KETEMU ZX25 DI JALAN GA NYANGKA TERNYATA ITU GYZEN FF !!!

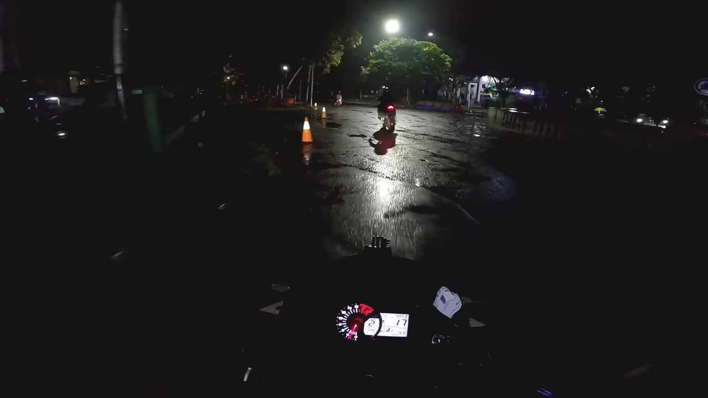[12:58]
Basah semua anjir nanti, cok. Buset dah tuh anak. Kebut banget, guys. Ditinggal gua, cuy.
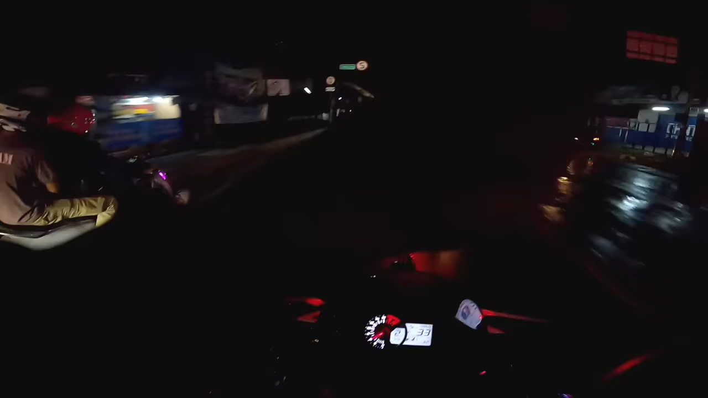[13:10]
Ini gaijennya, guys, udah ketemu, guys. Buset dah.
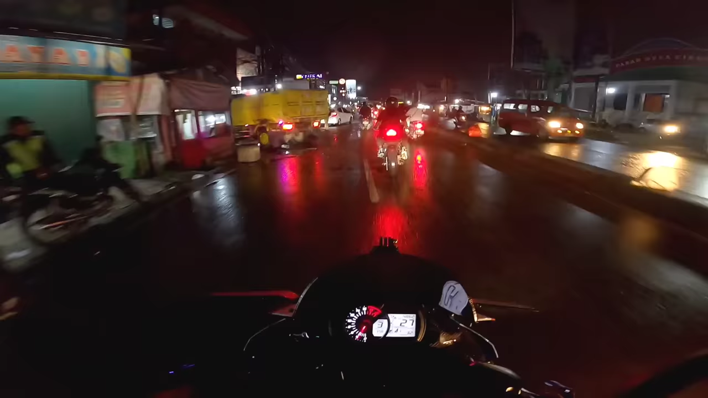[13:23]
Sumpah ini gaijen gak ada otak, anjing. Barbar banget gaijen bawa motornya, guys, ya.
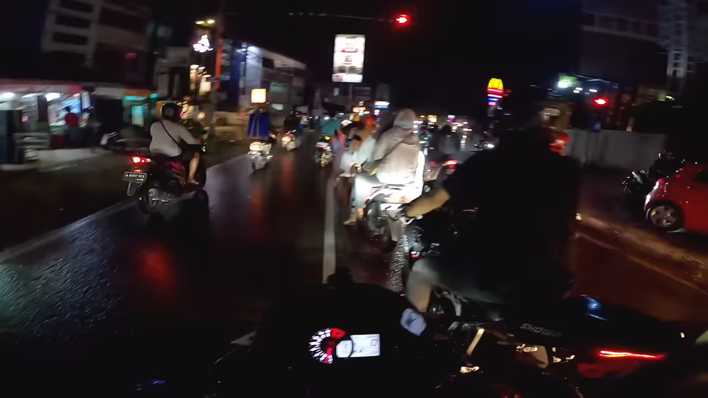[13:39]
Ada Ultraman, guys. Jan, rumah lu di mana? Apa? Rumah lu di mana? Rumah gua di mana? Iya. Di sana. Oh. Iya. Gua aja. Iya. Woi, gede banget, cocok.
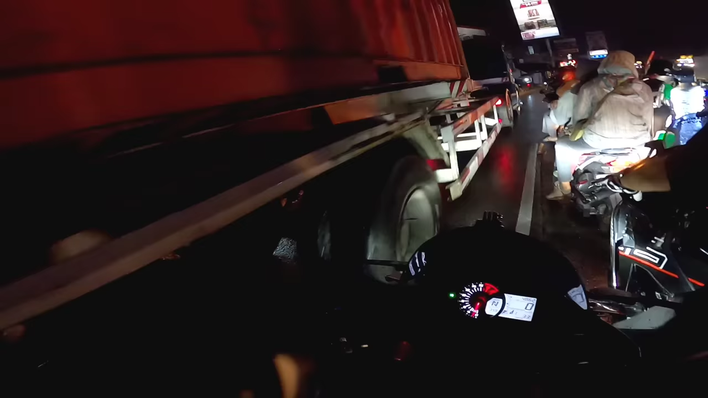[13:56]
Cocok, anjir. Apa? Mobil itu gede banget, anjing.
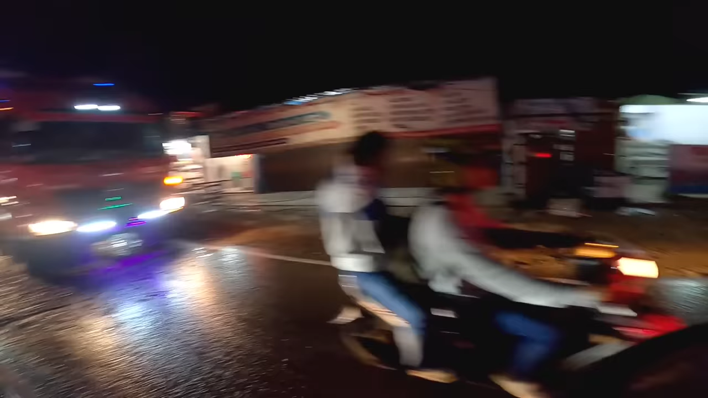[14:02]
Wah. Lama banget lagi, anjir.
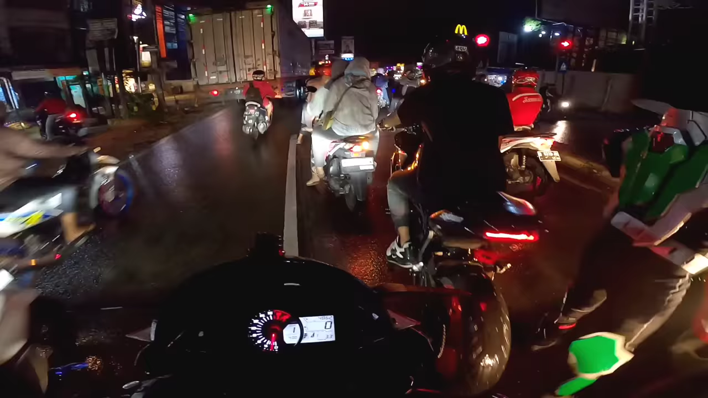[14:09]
Nanti kelindes kepala gitu, guys. Mampus, guys. Gak bakal selamat, coy, kalau kena pala. Nah, jadi
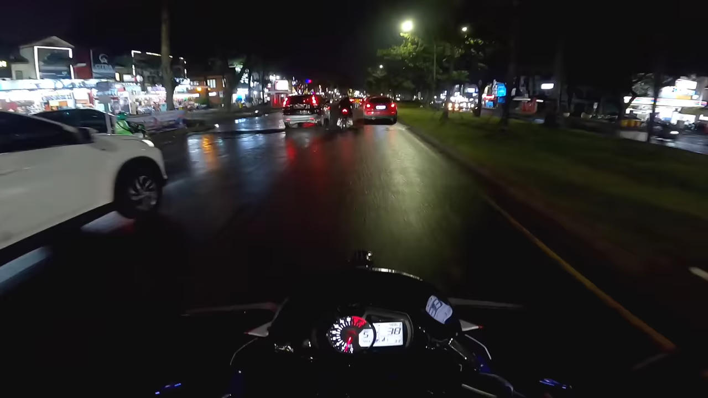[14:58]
banyak banget polisi tidur gitu loh di sini.
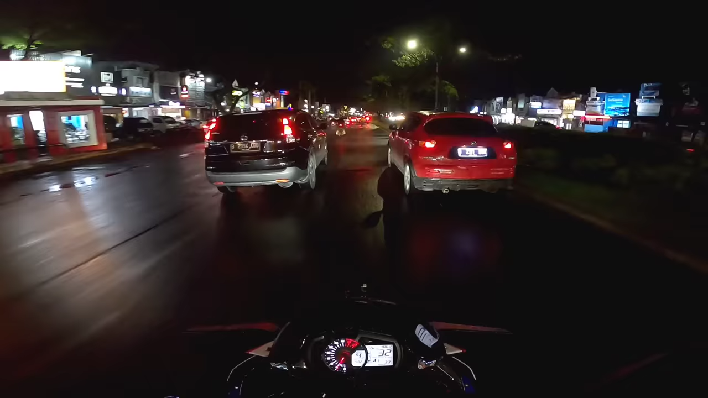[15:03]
polisi tidurnya guys, gede-gede banget lagi.
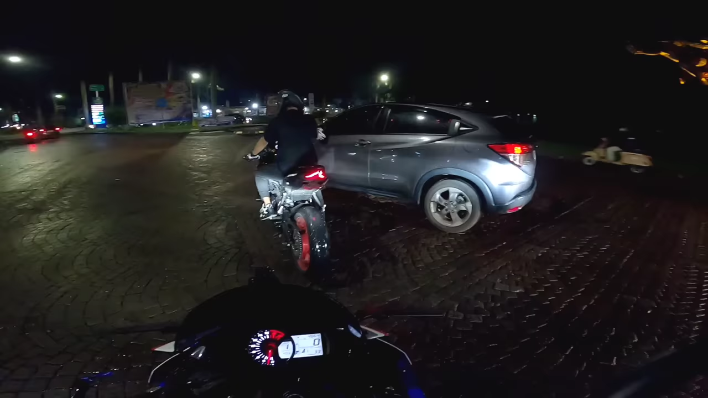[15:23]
Langsung nyelonong-nyelonong banget itu orang dah. Yang pakai mobil.
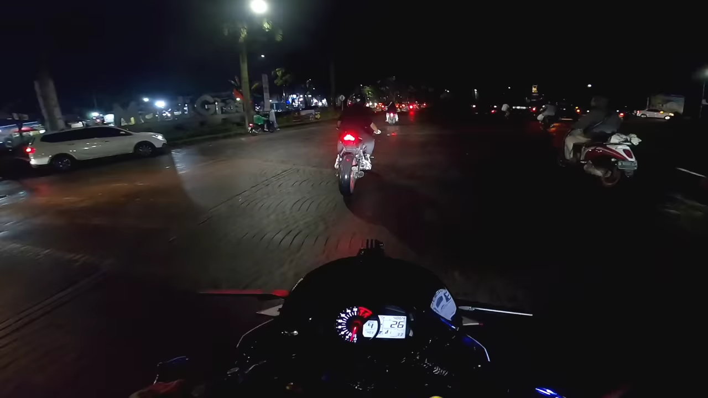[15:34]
Untung ya Jen sempet ngerem, guys ya.
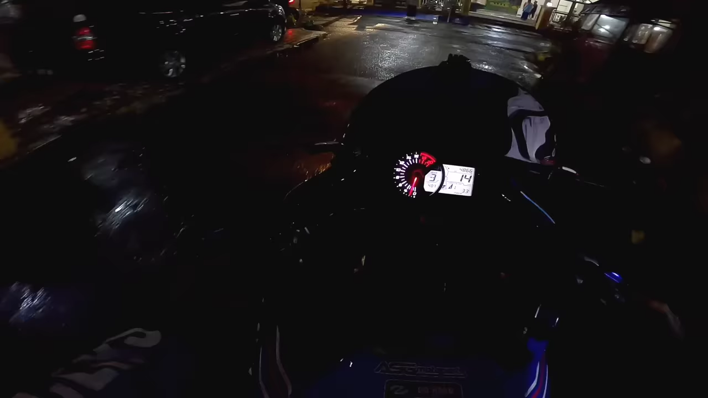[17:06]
Ini kita bentar lagi kayaknya sampai dah.
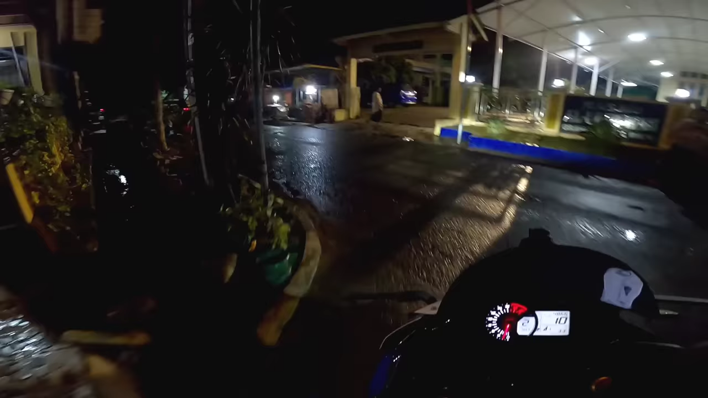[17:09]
Soalnya udah masuk perumahan, guys.
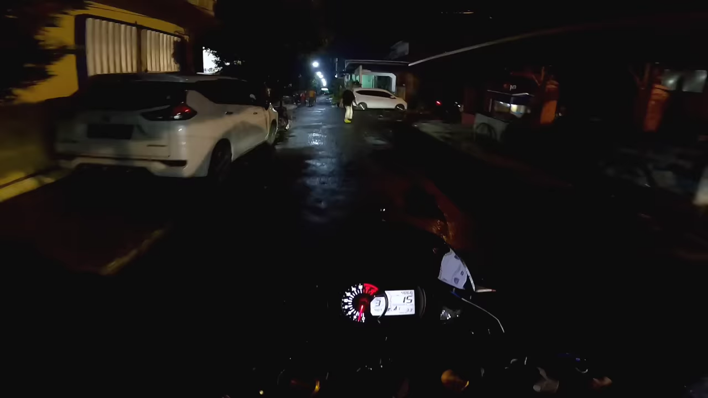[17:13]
Rumah Gaizen dekat masjid ya. Wih, deh bocah-bocah itu.
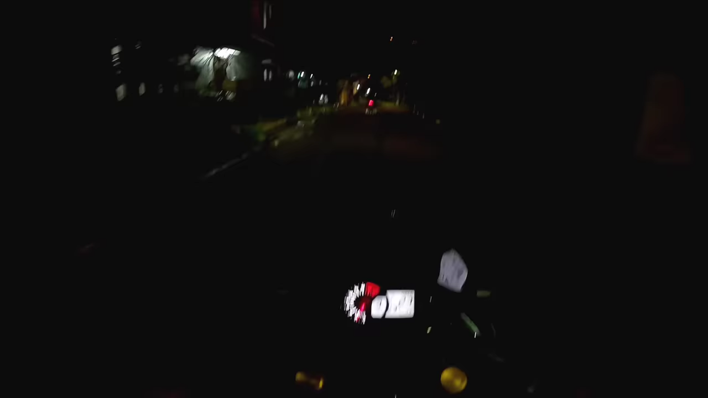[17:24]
Luas banget ya perumahannya ya. Halo, nggak tahu itu yang manggil siapa.
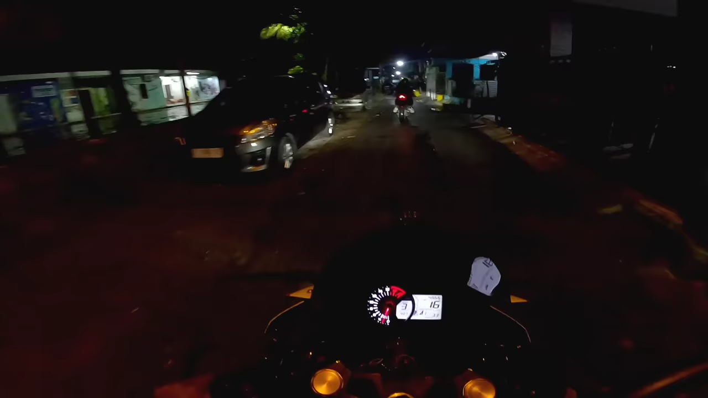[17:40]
Oh ternyata udah banyak bocah-bocah tahu rumah Gaizen guys. Ada yang ngerekam tadi cuy ya. Ternyata udah banyak yang tahu rumah Gaizen di sini, coy.
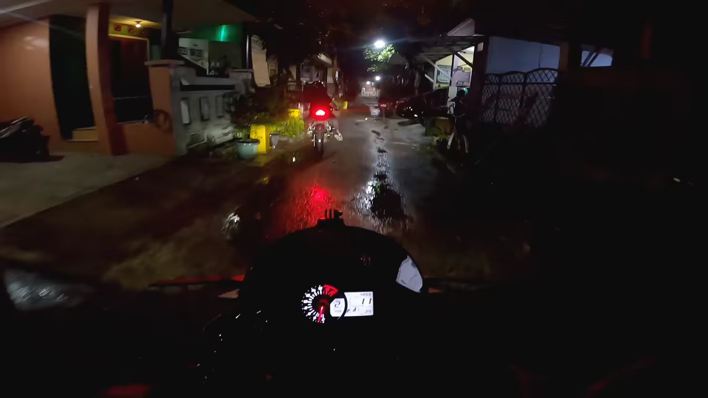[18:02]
Mana rumahnya?
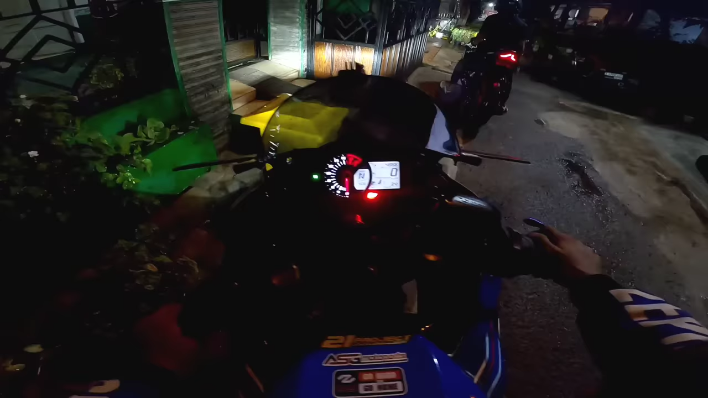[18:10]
Buset dah, kedap-kedip minyak gua, anjir. Mana rumah lu? Rumah lu mana? Ini.